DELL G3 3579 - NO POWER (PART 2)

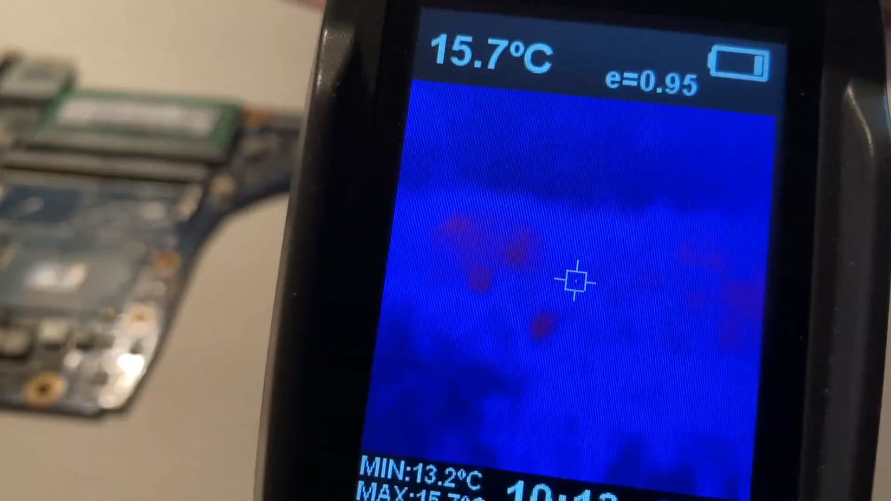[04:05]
On screen: spot 15.7°C, min 13.2°C
heating up so what's drawing our 67 milliamps well if we look over to this side of the board we can see there
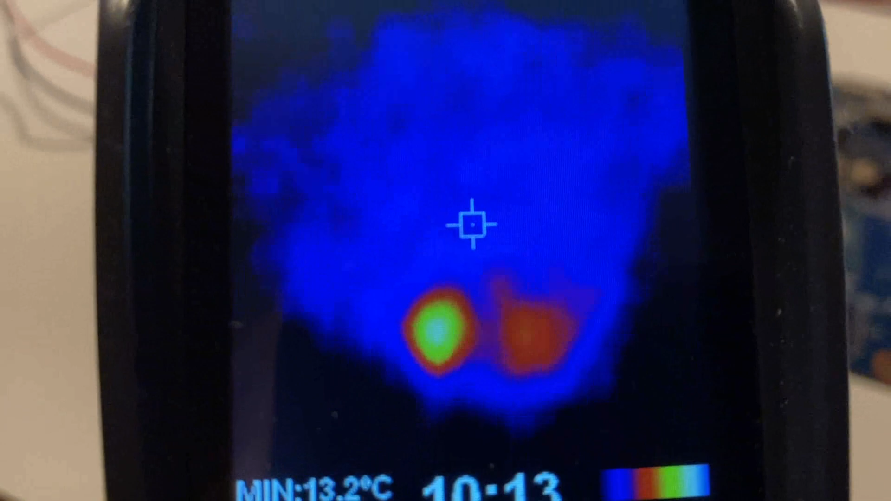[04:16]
On screen: min 13.2°C
is one IC that seems to be getting warm if
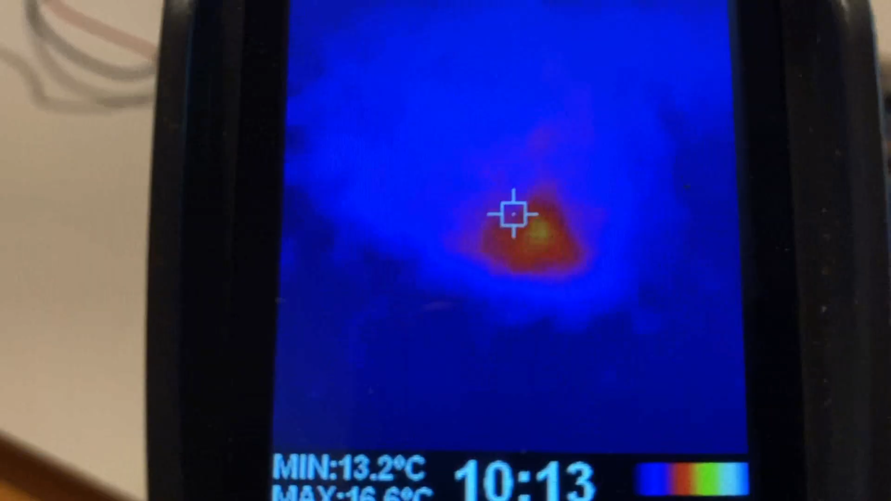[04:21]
On screen: min 13.2°C
I
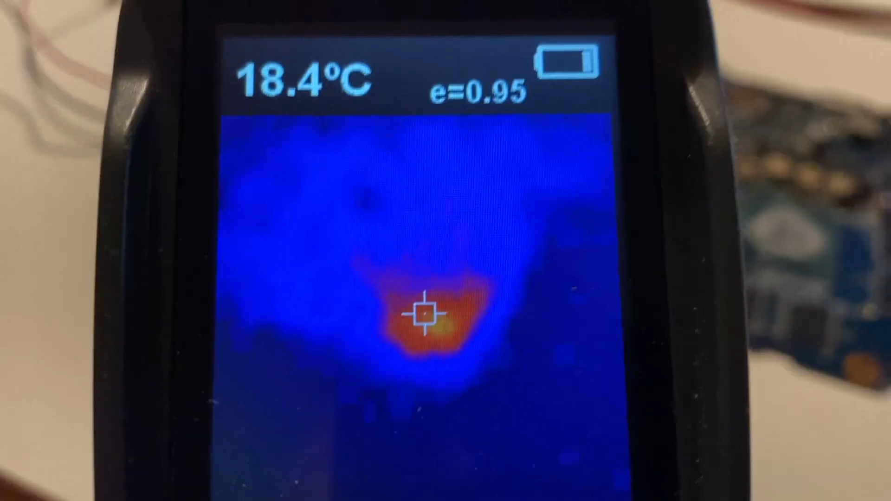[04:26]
On screen: spot 18.4°C
point out to this side so having effectively disconnected the GPU the